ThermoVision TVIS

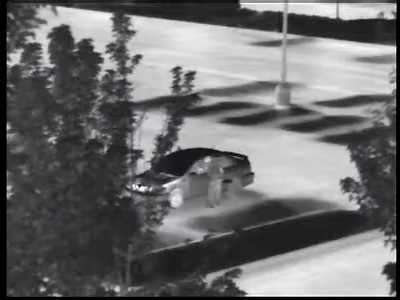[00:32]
TV-IS imagers feature a long-wave thermal imaging sensor, which delivers crisp images through rain, smoke, haze, and in total darkness. They provide a level of threat detection unmatched by daylight cameras.